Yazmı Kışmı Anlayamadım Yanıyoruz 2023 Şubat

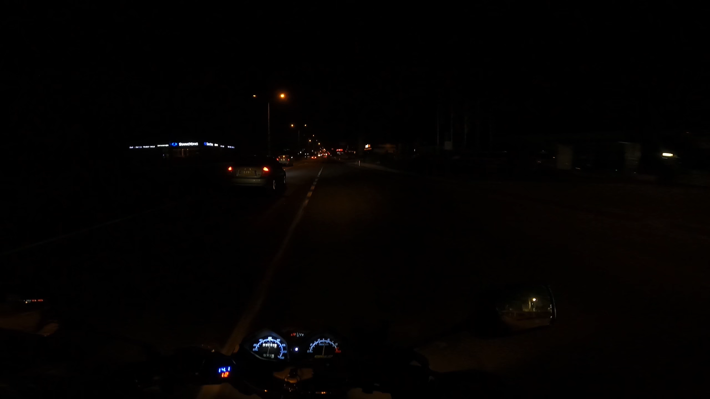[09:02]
Evet, işten çıktım, şimdi eve doğru gidiyorum. Şöyle göstergelerimizin bir görüntüsüne siz de bakın gece nasıl gösteriyor. Yani eskisine göre çok daha parlak ve canlı göstergelerimiz yani. Diğerleri sarı, böyle kötü, bayağı bir kötü yanıyordu yani. Tek rahatsız eden konu şimdi, bak şimdi uzunları açtığımda nasıl çok parlıyor şu uzunlar. Yani bu lambayı ya daha düşük wattlisini takmak lazım ya da orijinalini.
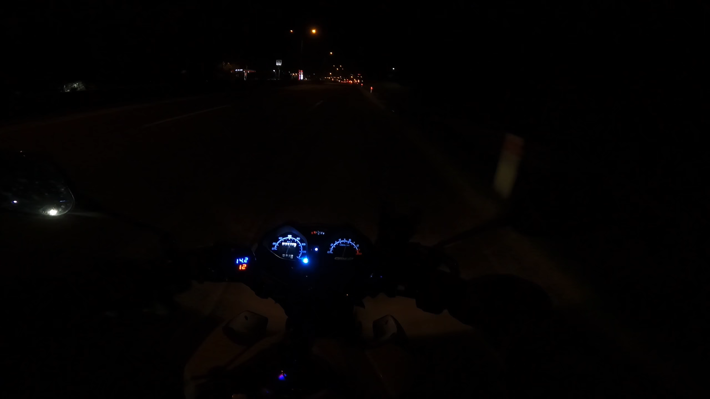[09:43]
Direkt gözüme vuruyor. Zaten kamerada da belli olur. Ama genel görünümü çok güzel oldu ledlerin. Göstergenin daha doğrusu. Yani böyle canlandı yani göstergelerimiz. Evet, 19 Şubat 2023. Şu an gece, gündüz 19-20 dereceydi ve şimdi 12 derece bir sıcaklığımız var. Yine de çok güzel bir hava. Şubat ayına böyle bir havaya denk gelmemiz yani.